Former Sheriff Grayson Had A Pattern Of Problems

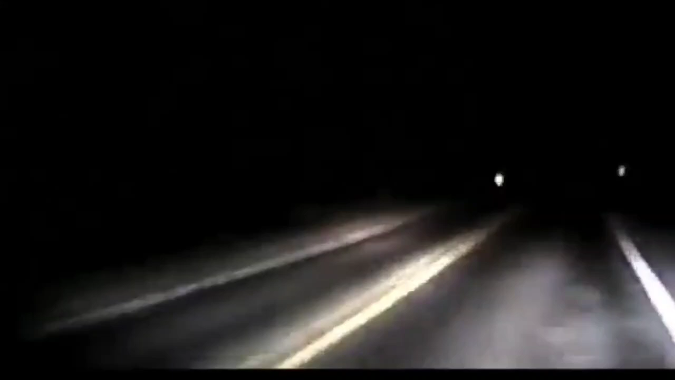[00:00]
This is the moment Grayson hit a deer while working at the Logan County Sheriff's Office. Well, my car is out of service, airbags employed. It happened when he failed to slow down despite his boss calling off a vehicle pursuit. He was driving around 110 miles an hour. It's a dumb mistake.